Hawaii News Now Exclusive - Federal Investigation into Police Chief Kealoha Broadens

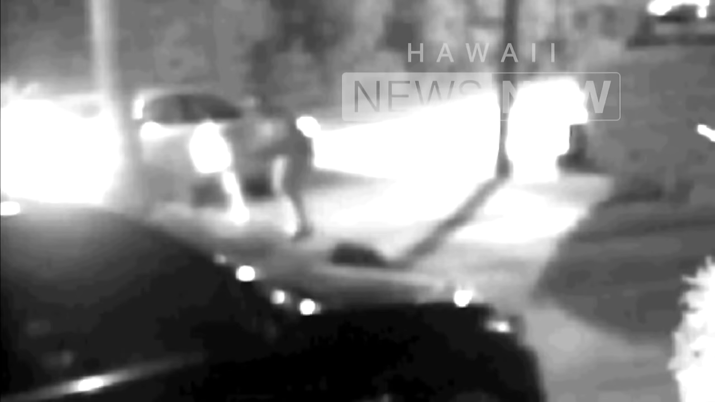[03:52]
The Kealohas mailbox is lifted from its pedestal in the dark of night. But the crime itself is as fuzzy as the video. And the FBI is investigating whether the chief, his wife, and the police department violated the uncle,